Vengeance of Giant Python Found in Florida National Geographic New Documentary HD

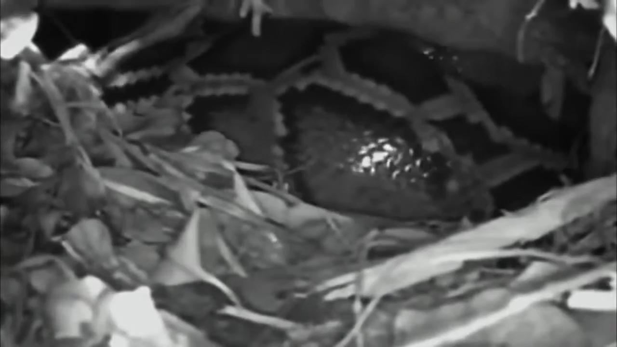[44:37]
So this is proof positive that Burmese pythons are breeding in the Everglades.